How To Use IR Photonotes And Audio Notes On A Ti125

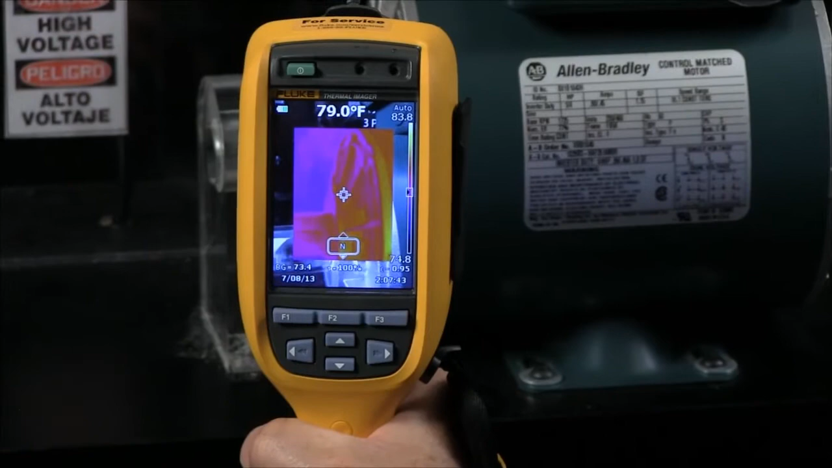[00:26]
On screen: spot 79.0°F
You're not going to want to have to put down your imager to take any kind of notes.
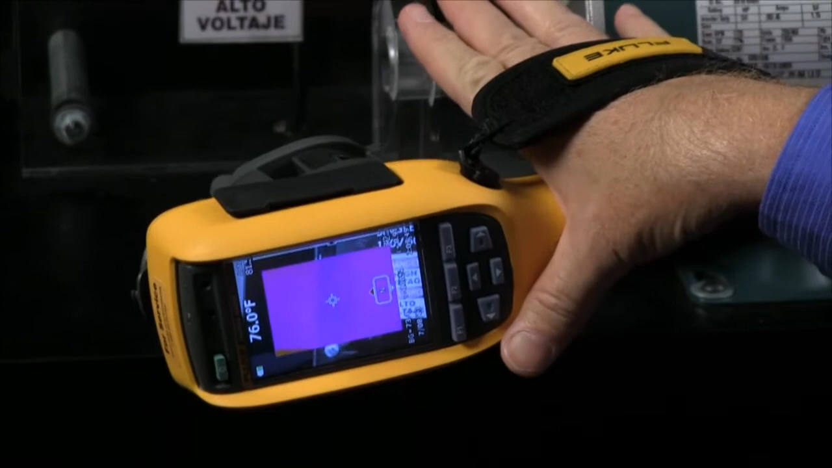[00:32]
On screen: spot 76.0°F
So what we have the advantage is once we click an image, there's several different ways that we can automate our note-taking. One is we can add audio. If I select the audio, I have up to 30 seconds worth of information I can record that will be attached to that particular picture. Then when I save the picture, that audio will be in the picture itself.
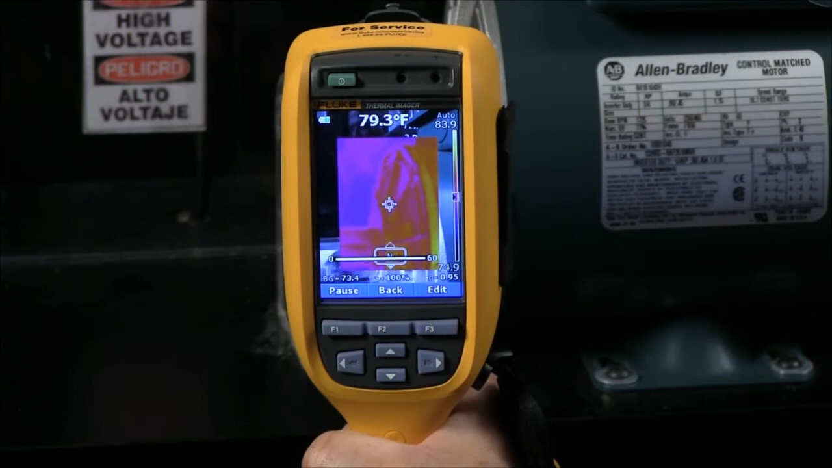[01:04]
On screen: spot 79.3°F
30 seconds worth of information I can record that will be attached to that particular picture. Another thing that we have the capability to do is we have photo IR notes.
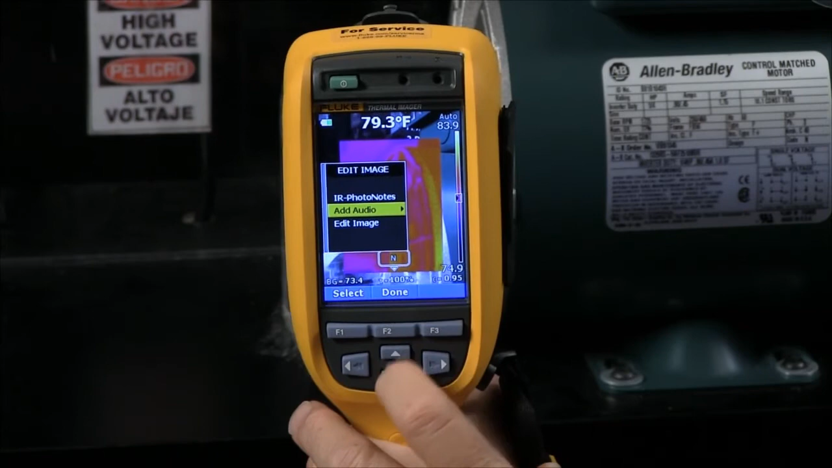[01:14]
On screen: spot 79.3°F
And what this gives you the ability to do is along with your thermal image, I can save up to three additional notes.
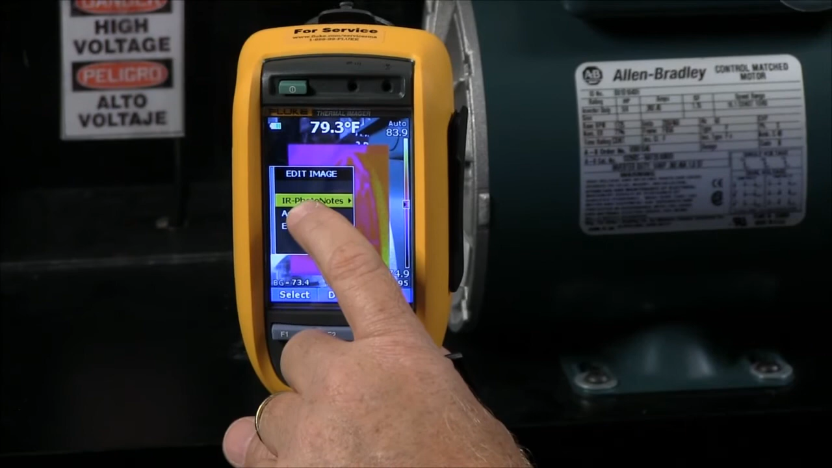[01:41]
On screen: spot 79.3°F
And that way we can document where we've been, where we took the image without having to write anything down in a notebook.